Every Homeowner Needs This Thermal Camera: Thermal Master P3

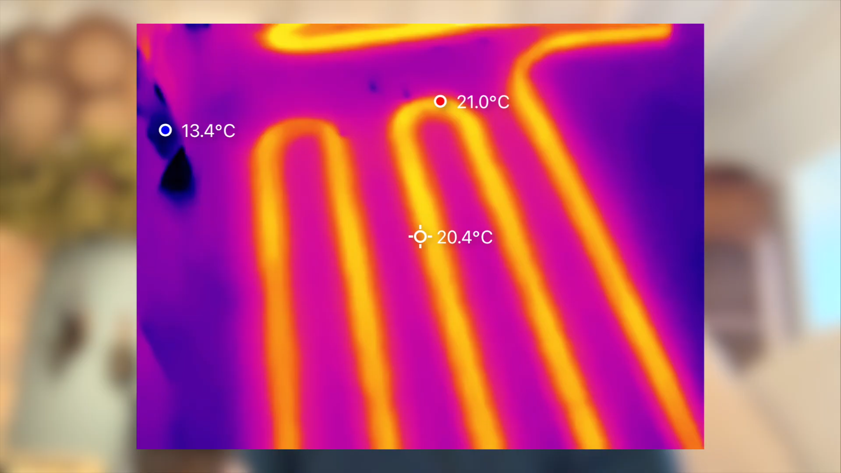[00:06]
On screen: spot 20.4°C
or how well your underfloor heating is performing, then a good thermal imaging camera is an incredible bit of kit to have.
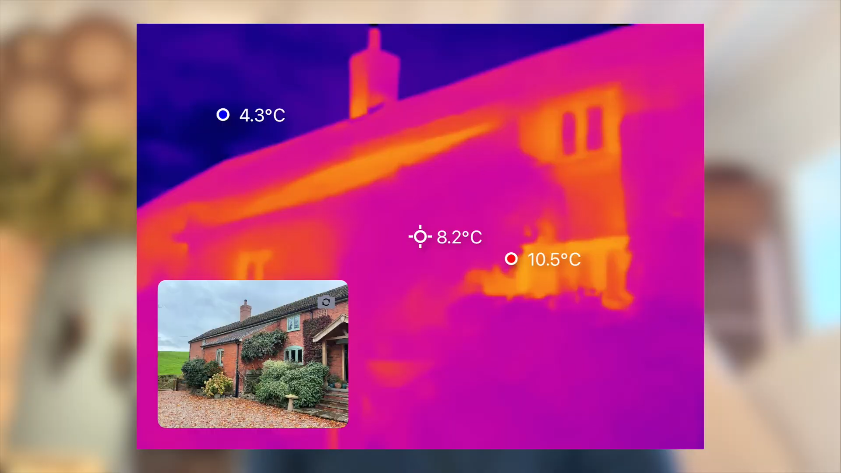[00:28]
On screen: spot 8.2°C
The P3 plugs directly into your phone, we used it on the iPhone 17 Pro, and there's no fiddling with Bluetooth pairing or setup.
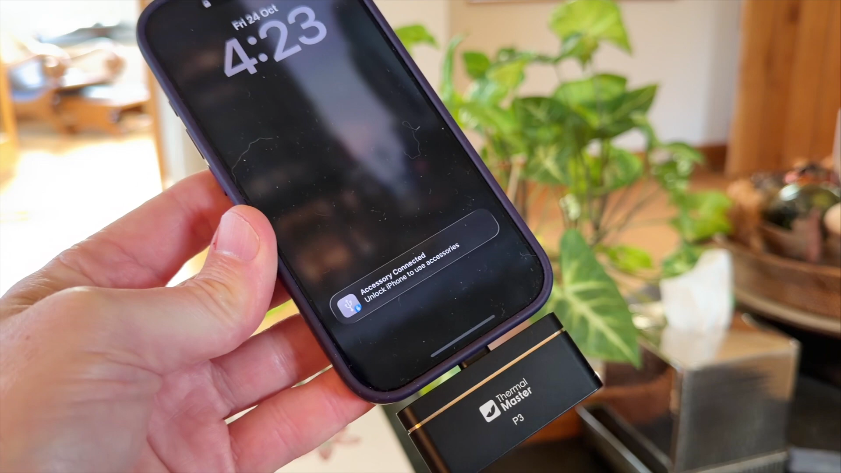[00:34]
You just download the app, plug it in, and within seconds you're up and running.
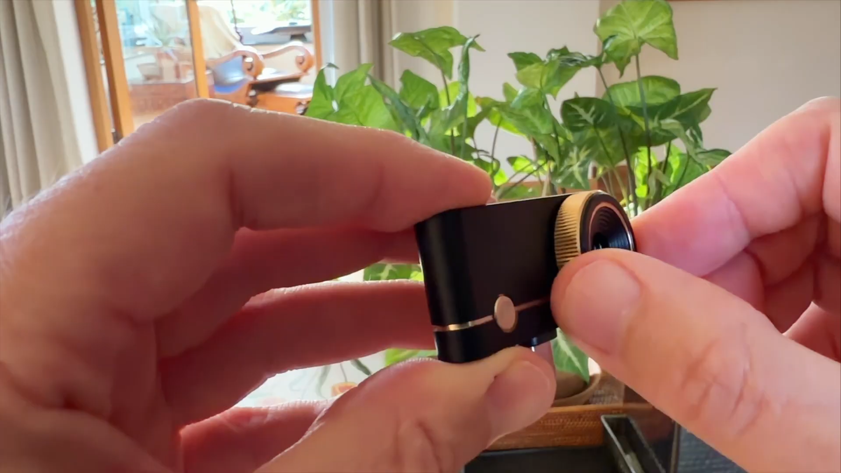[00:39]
One of the features that I really like is that the P3 has a manual focusing lens.
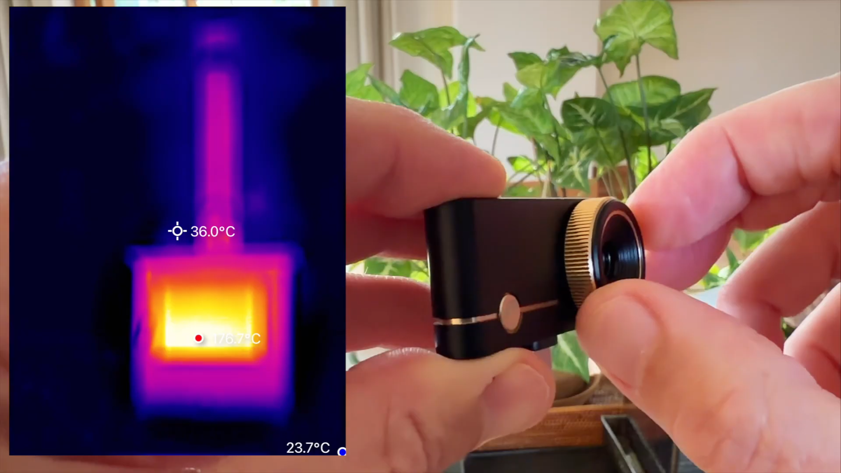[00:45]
That means you can fine-tune the image whether you're zoomed in close on something small, like a circuit board or electrics, or looking across a room to check insulation or heating pipes.
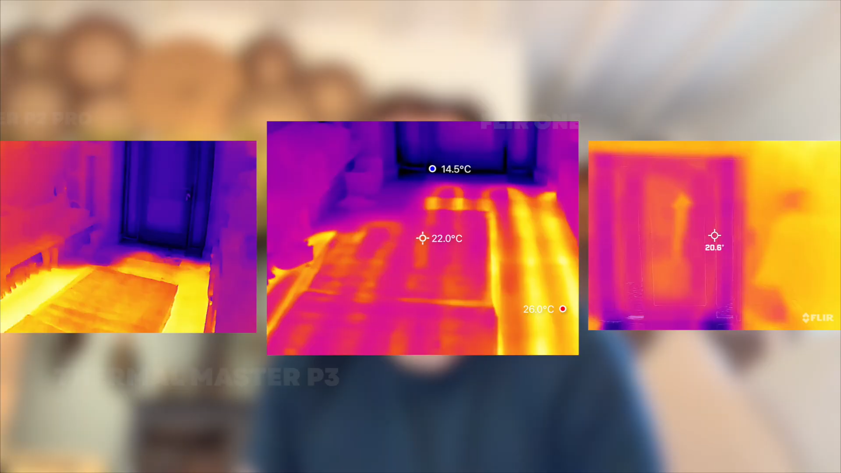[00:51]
On screen: max 26.0°C, min 14.5°C
The Fleur One is a fixed focus, so you're stuck with whatever clarity it gives you, and the resolution is average.
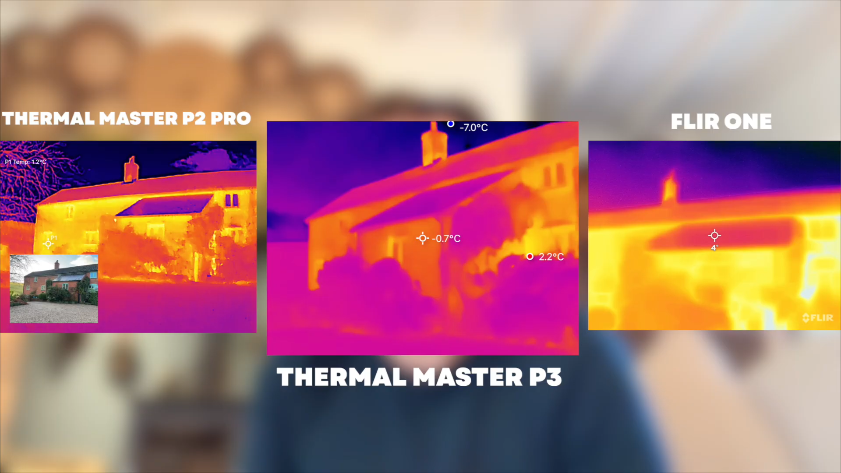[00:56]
The P3 lets you sharpen things up perfectly, which makes a huge difference when you're trying to identify small temperature changes or pinpoint a problem area.
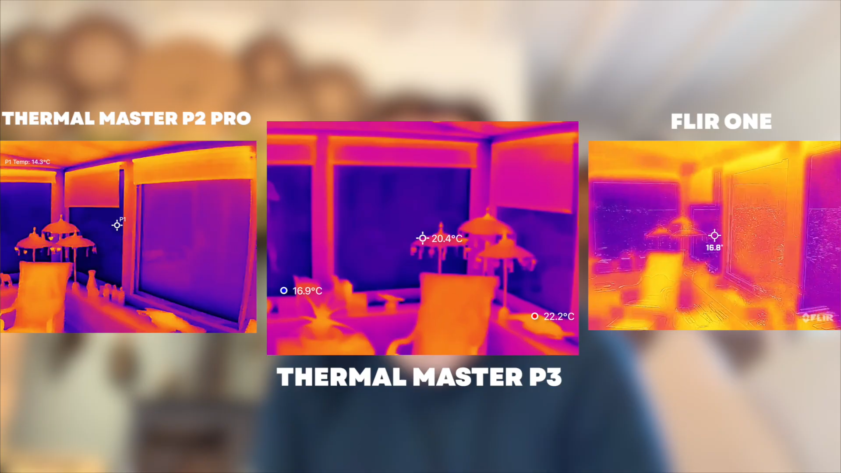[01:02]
From a homeowner's perspective, this is where it gets genuinely useful. We've been using it to check our underfloor heating, and it's been brilliant. In our main living areas, you can clearly see the heating loops glowing evenly under the floor, which is exactly what you want.
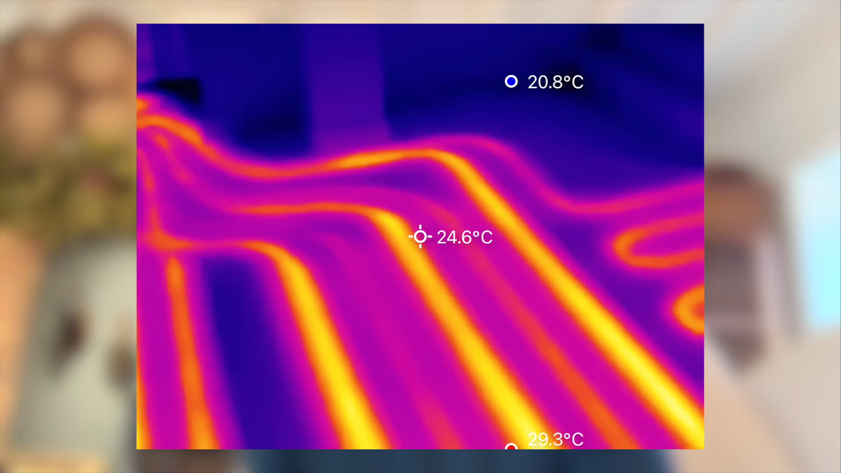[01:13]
But in our utility room, the loops were far less defined,
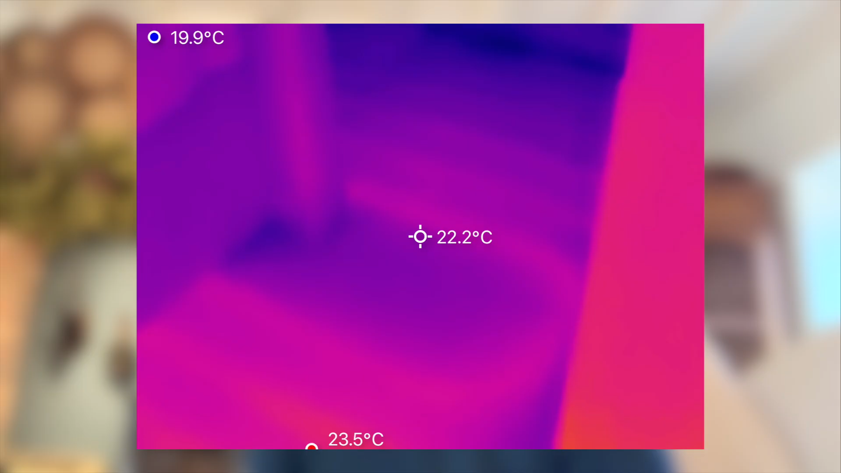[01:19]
On screen: spot 22.2°C, max 23.5°C, min 19.9°C
which straightaway told us that something wasn't quite right, possibly a flow restriction or air trapped in the system.
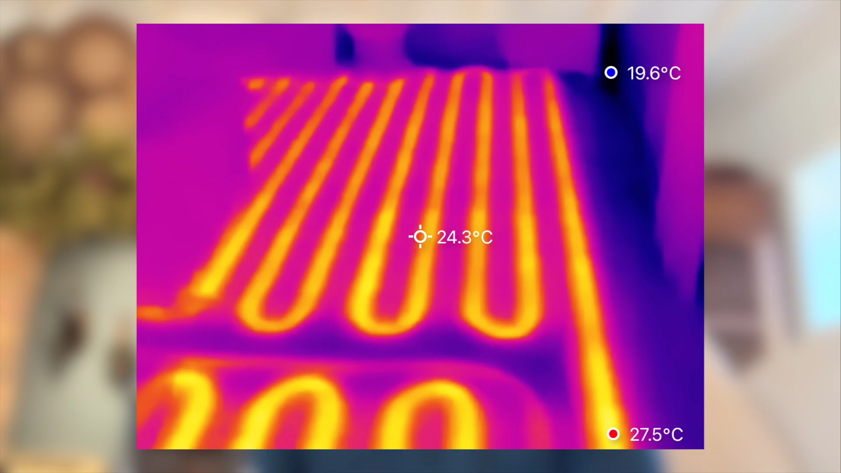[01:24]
On screen: spot 24.3°C
That's the beauty of having a tool like this. You can literally see what's happening under your floor without lifting a single tile. And it's also great for radiators.
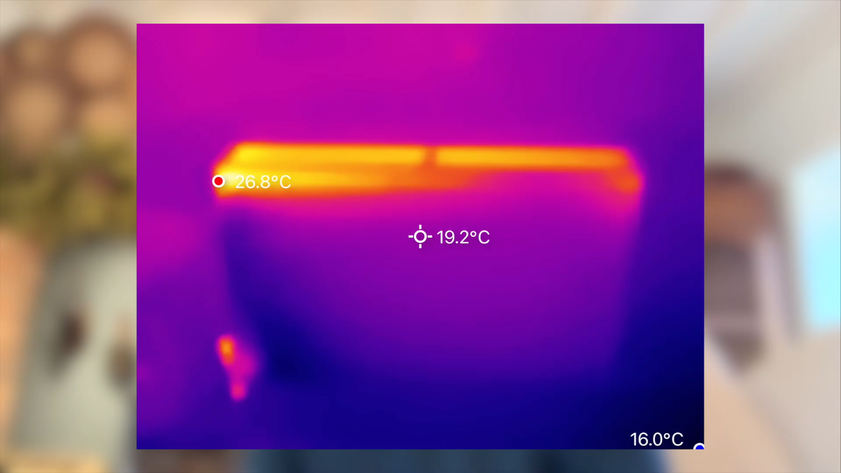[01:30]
If one side's heating up faster than the other, you'll see that instantly. And you can spot cold patches that tell you it needs bleeding or balancing or sludge that's built up at the bottom. And for insulation and draft detection, it's equally useful.
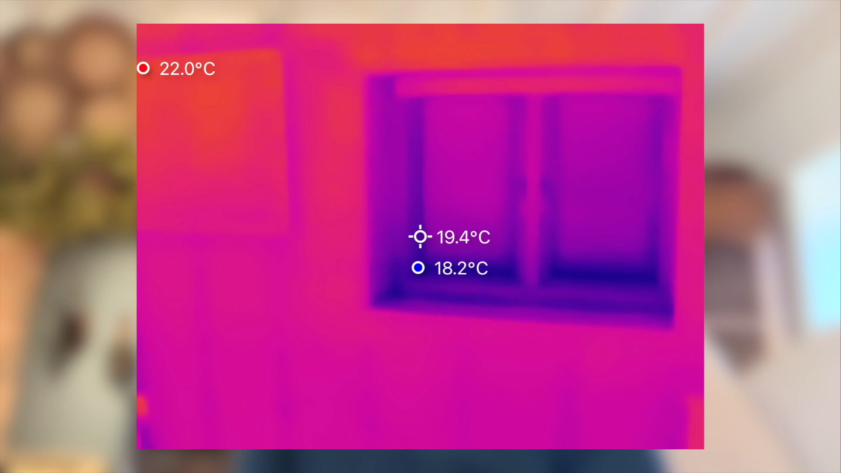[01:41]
On screen: spot 19.4°C, min 18.2°C
Around windows and doors, it picks up cold spots and gaps effortlessly.
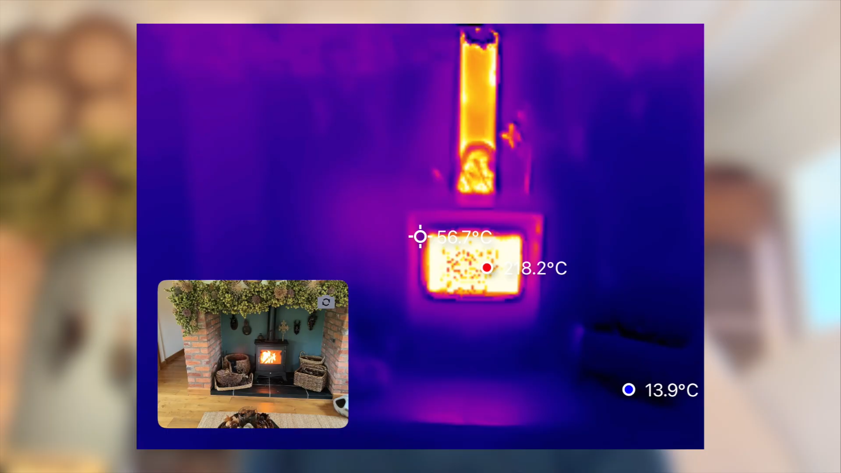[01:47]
You can even trace where warm air is escaping or whether external walls are losing heat. It's genuinely satisfying and a little alarming to see how much energy can be lost through tiny gaps or poor insulation.
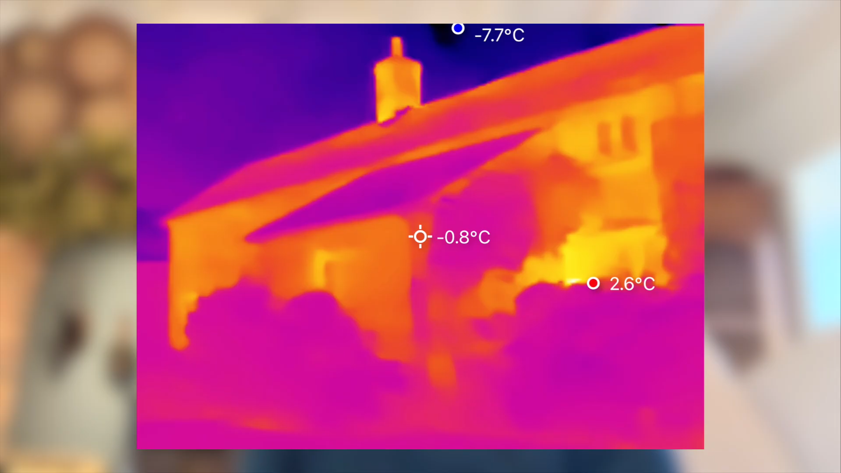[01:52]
On screen: spot -0.8°C
In terms of image quality, the P3 produces crisp,
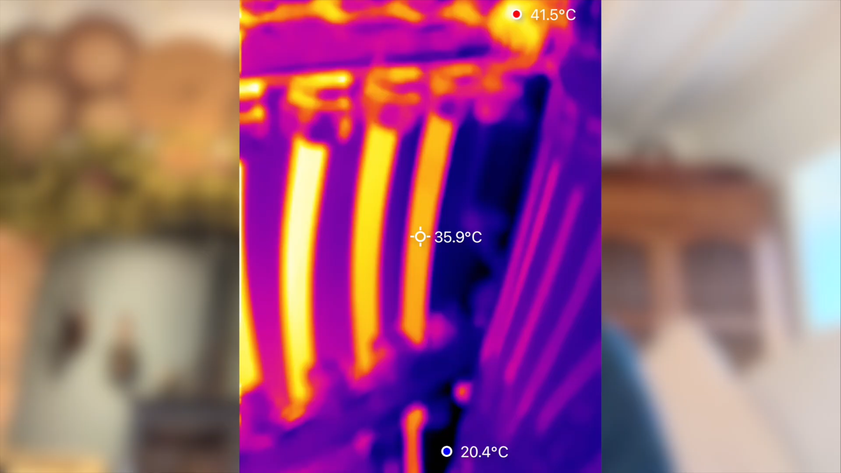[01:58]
On screen: spot 35.9°C, max 41.5°C, min 20.4°C
detailed thermal images that feel like a step above other compact cameras that we've used, including the floor.
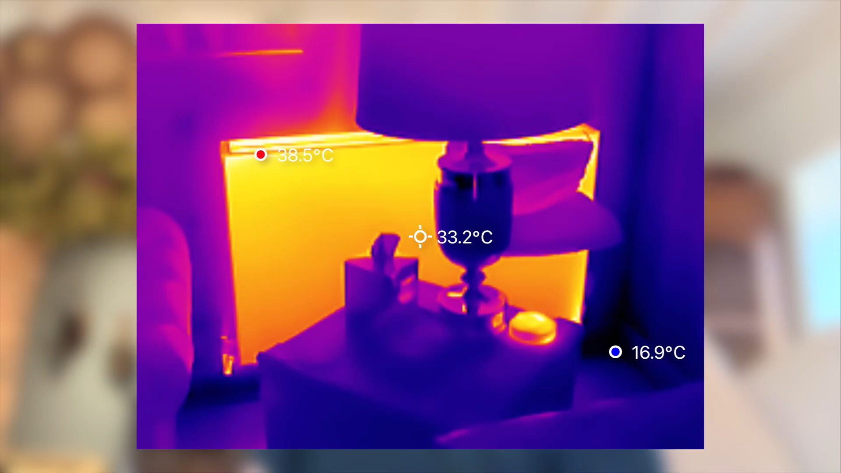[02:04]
On screen: spot 33.2°C, max 38.5°C, min 16.9°C
The temperature readings are quick and accurate, and it refreshes smoothly so you're not dealing with lag or choppy video. I also think that the build quality is excellent.